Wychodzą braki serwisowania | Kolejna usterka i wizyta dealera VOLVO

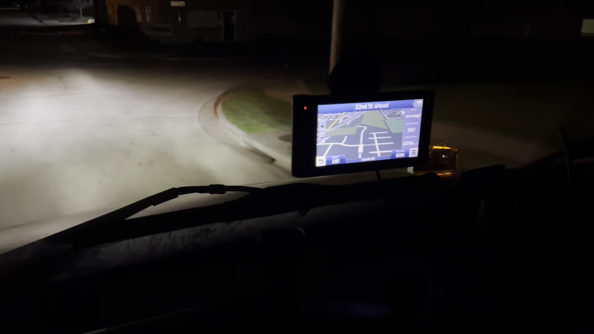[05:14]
działa tylko od obrotów Ta od prędkości działa tylko źle ją wsadziłem bo jadę 17 mil na godzinę a nie 40
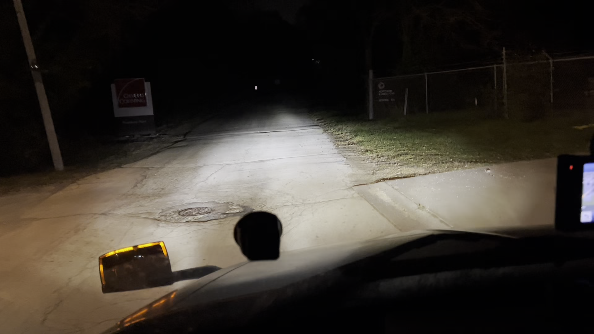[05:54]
One biorą po prostu prąd z tych lewych zegarów Czekajcie bo ja mam jechać prosto Prosto tak
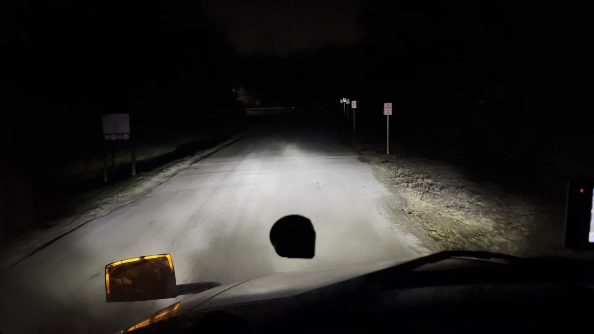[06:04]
O dziewiątej mam załadunek jest 19.40 Godzina 20 przed Przed czasem No i mam dwie godziny na pierwszy rozładunek To do Menards idzie do sklepu Już robiłem to Ej stój stój stój gościu stój kurwa no Ja pierdolę co za cap jebany Był kurwa na bramie bym normalnie przejechał
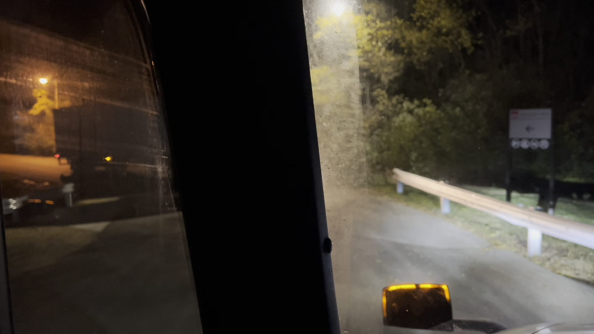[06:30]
Baranie kurwa skończony Na zakręcie się będziemy mijać kurwa Czarny kurwa bo kto inny no jaki patrzcie kurwa no jaki kurwa bezmozg jebany Żeś chuju kurwa fosą jechał Musi kurwa pierwszy
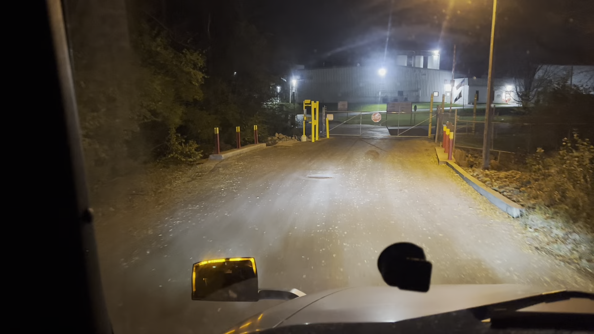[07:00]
Był tutaj jeszcze Tu Był kurwa go minął normalnie Gdybyśmy się minęli Ja już zacząłem zakręt robić
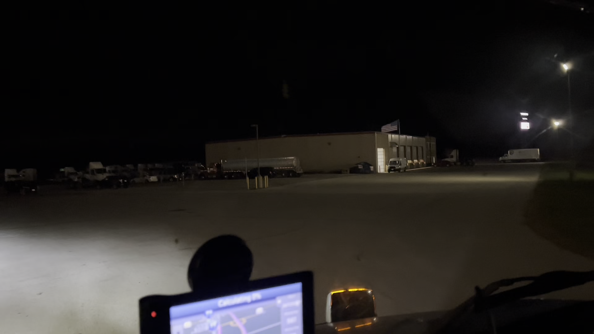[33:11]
No i miał rację, stanę sobie tutaj tak z boku, myślę o tej godzinie już nie będę nikomu przeszkadzał, a zimno jest. Dwa stopnie na plusie, nie chce mi się dymać. O, tak tutaj sobie stanę.